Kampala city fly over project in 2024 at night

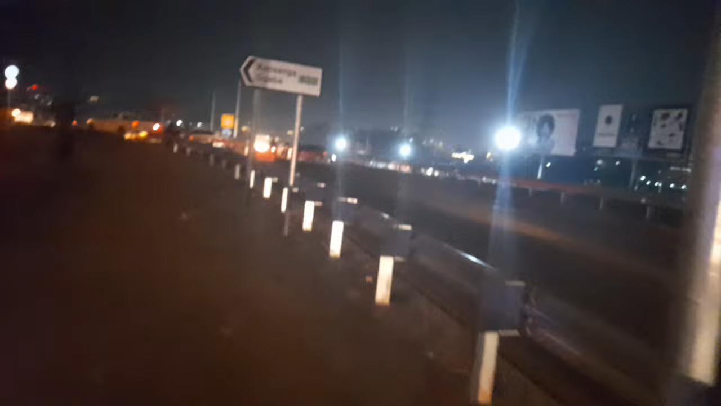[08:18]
So, this is Kasanga, Gaba. Like we all know, the road is not yet fully complete. It is still under construction. Though it's open to the public.
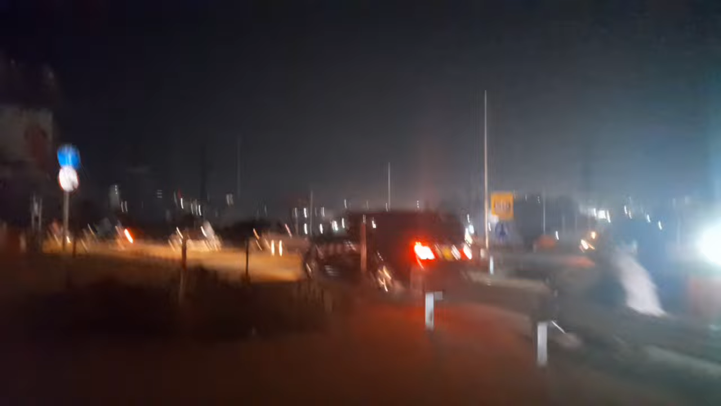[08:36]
You can even see from here. They are still, I don't know even what they are building.
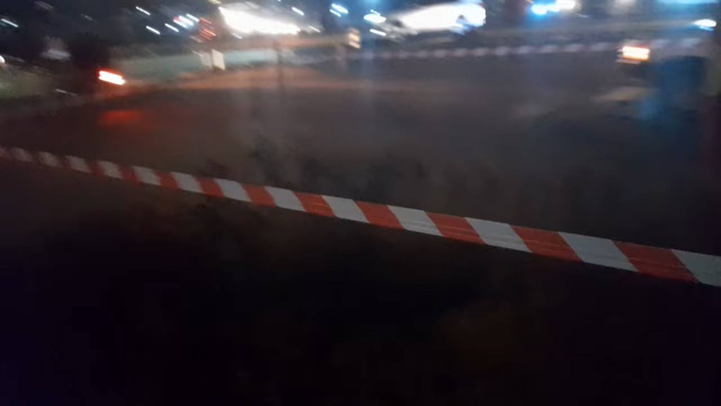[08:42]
They are digging there. But they know better. You can see over here, they have put cameras.
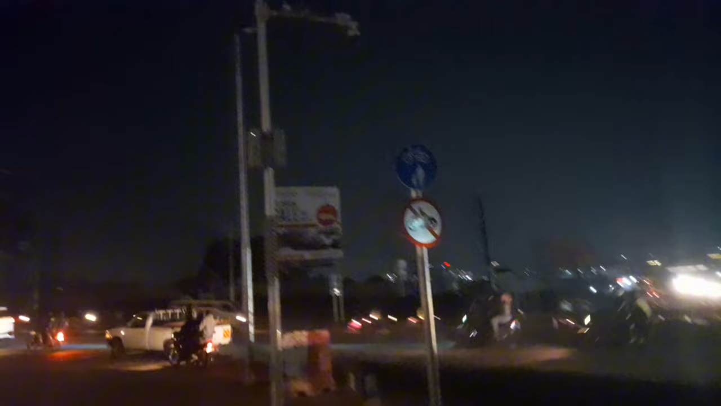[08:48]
And I think those cameras are even already working.